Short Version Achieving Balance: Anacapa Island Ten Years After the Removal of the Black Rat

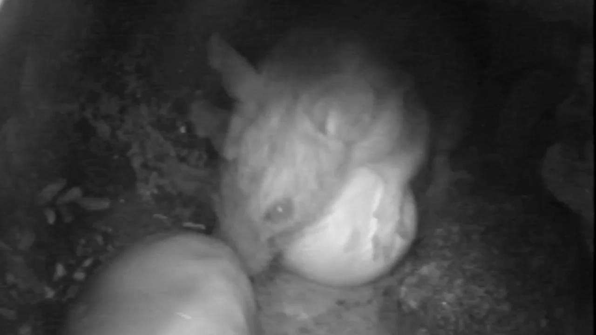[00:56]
In this infrared footage, a rat is seen attacking decoy eggs placed in the nesting site on Anacapa.
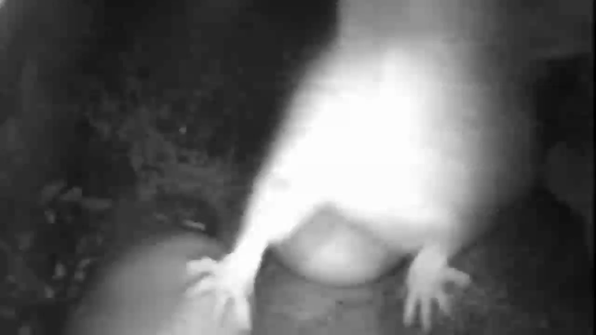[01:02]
The rats prey heavily on a rare nocturnal seabird named the Scripps's murrelet.